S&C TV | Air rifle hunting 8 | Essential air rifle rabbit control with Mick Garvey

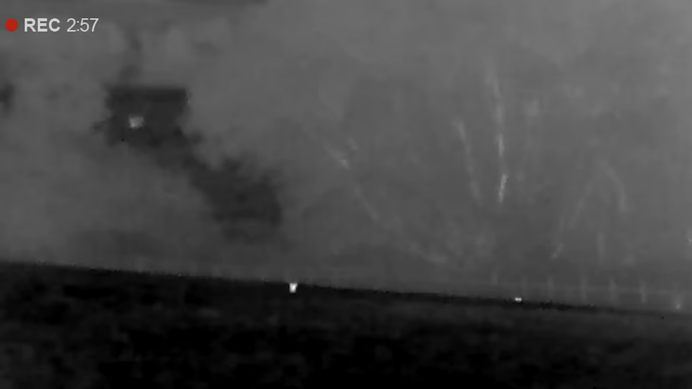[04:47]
I'm squeaking them and they're coming so far up and heading back and I think that's because of the cattle,
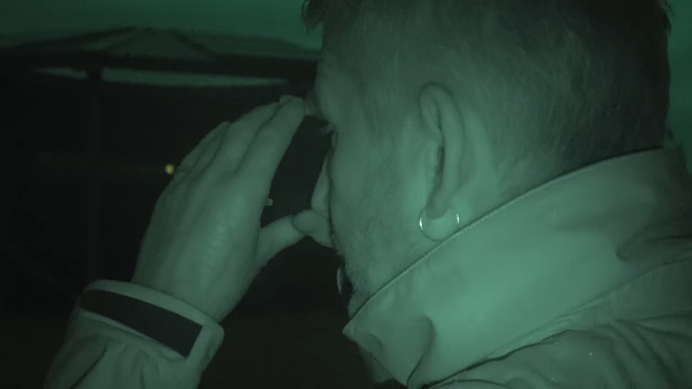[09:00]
Police say that there's a little bit of drizzle coming in. It wasn't really forecast, but the thermals cutting through it quite nicely.
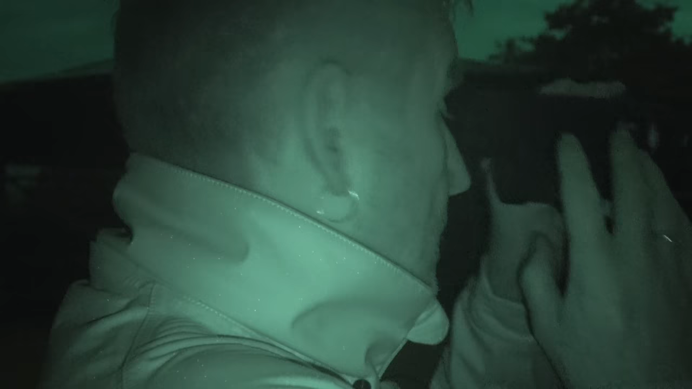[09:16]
You'll get some lower end thermals as soon as it starts getting a little bit humid, a little bit misty, raining.
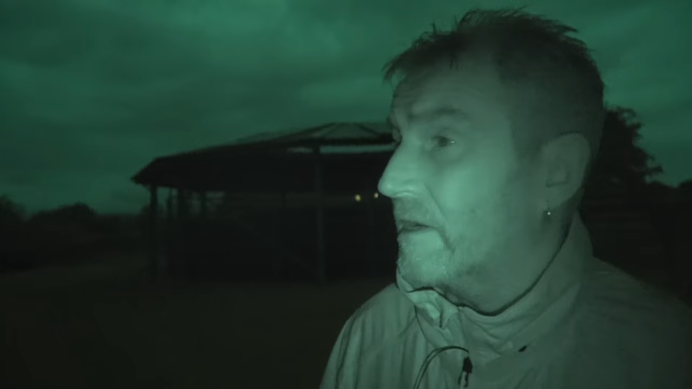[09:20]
You just lose everything so it's whiting out. But this is holding its picture quite well. I suppose I'm impressed with that.
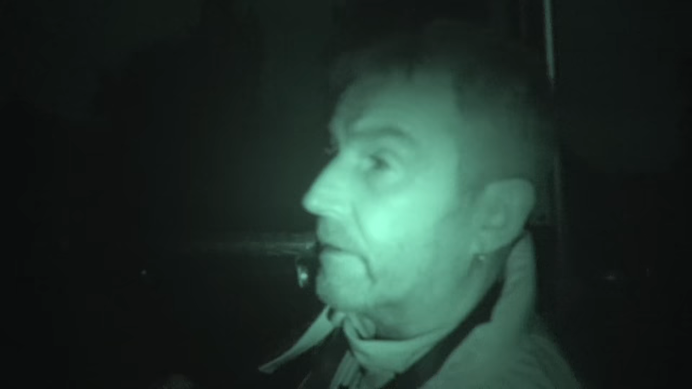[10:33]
There'll be a spotter. It's probably about 100 yards away. It's right on the horizon so there's no shot.
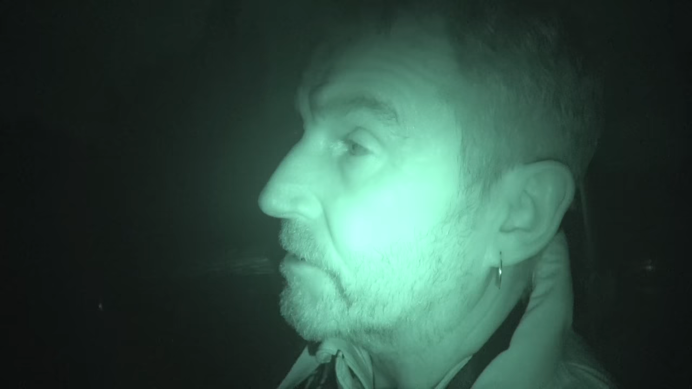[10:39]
But we'll try and get a little bit closer to it. Get a seal a bit of a back job. We should be okay.
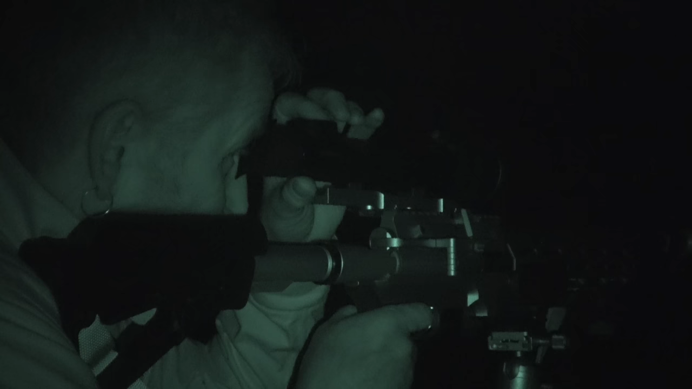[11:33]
I think we've lost that down the hole. It appeared from nowhere that so it must be right in the hole.
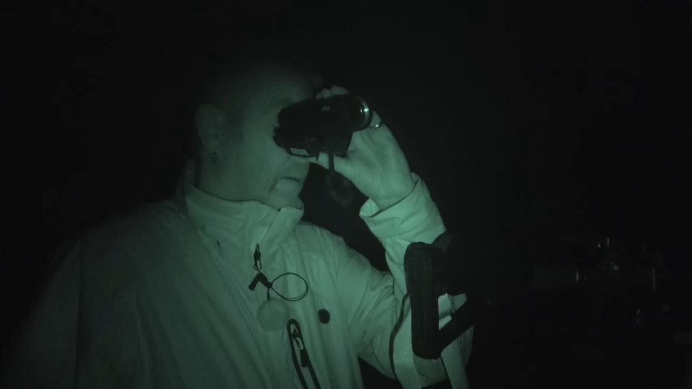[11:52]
I know when I first came to this field I met with the owner. And he'd been going around trying to block all the holes up. With stones. But that says if you want me to shoot him you want me to leave them all open so I can get to him.
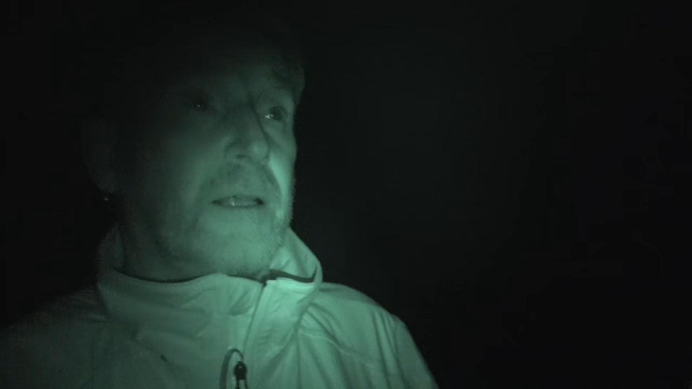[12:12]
But now it looks like there's too many holes. Must have lost.
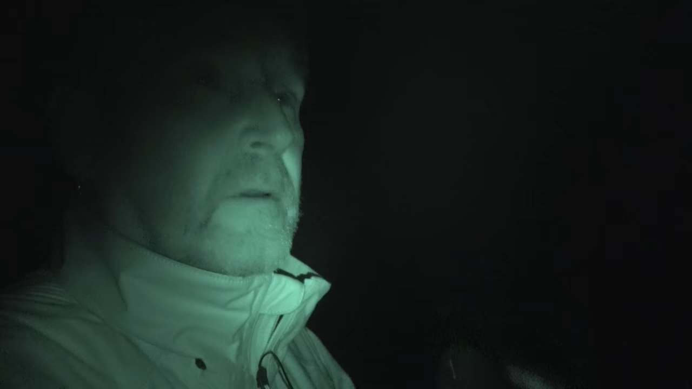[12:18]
Three or four. It's just dropped down the hole.